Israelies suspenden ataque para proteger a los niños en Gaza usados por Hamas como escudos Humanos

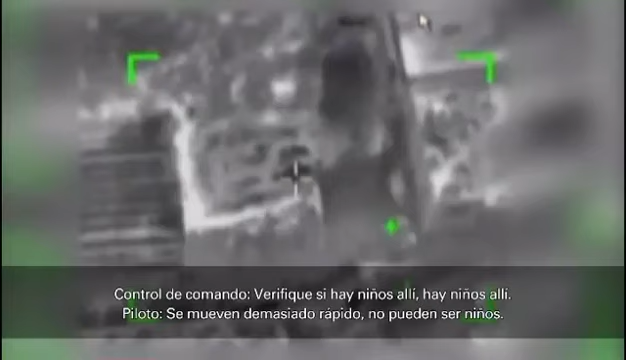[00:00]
תבדוק אם יש פה ילדים יש פה ילדים, חסרים חלילה. זזים מהר, זה לא ילדים? לא, יש פה ילדים כנראה, אנחנו עוצרים את זה.